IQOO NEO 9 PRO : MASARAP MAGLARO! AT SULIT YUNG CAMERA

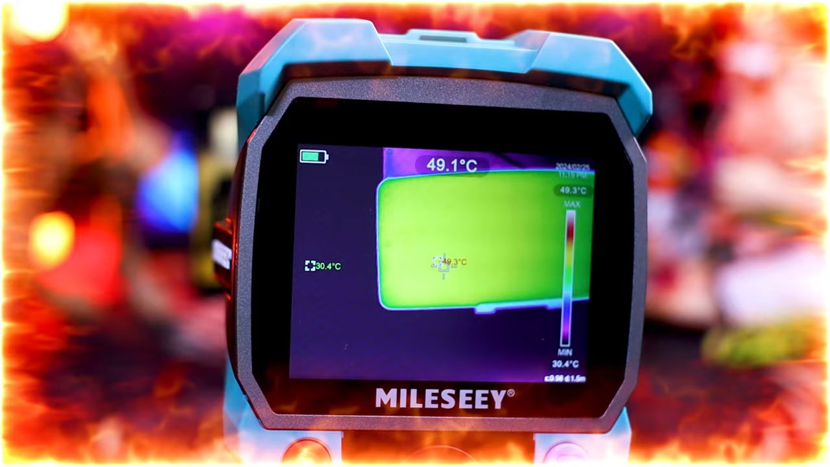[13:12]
On screen: min 30.4°C
Sobrang init po nyan para sa laro na ito.
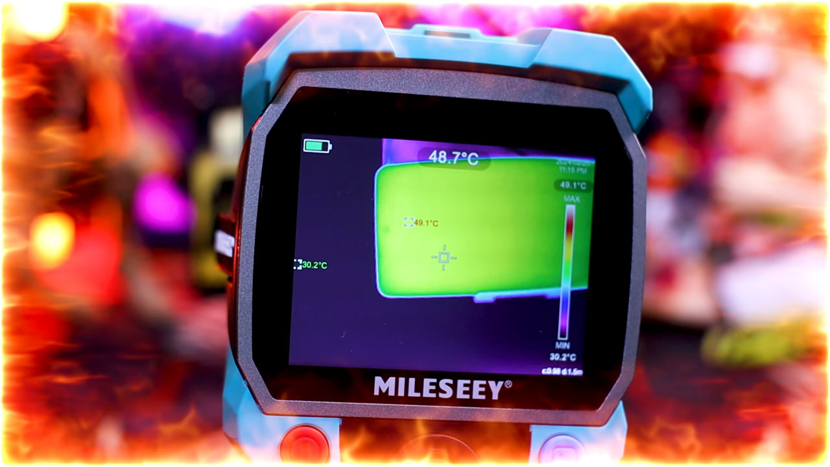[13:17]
On screen: min 30.2°C
At dito ko lang talaga naramdaman yan sa phone na ito, yung iba nasa 46 to 47.